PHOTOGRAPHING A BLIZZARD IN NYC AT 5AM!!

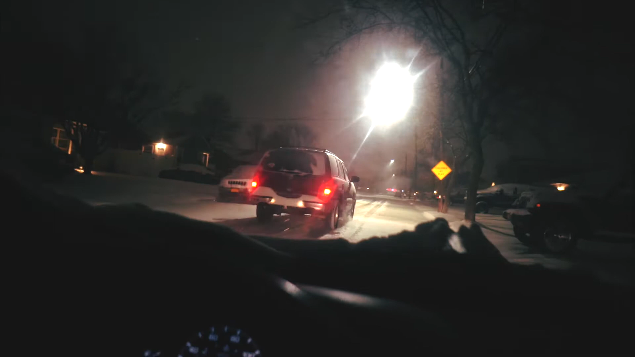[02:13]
As you can see, it's going much faster than I am. But yeah, I always just try to be super safe in this weather no matter what.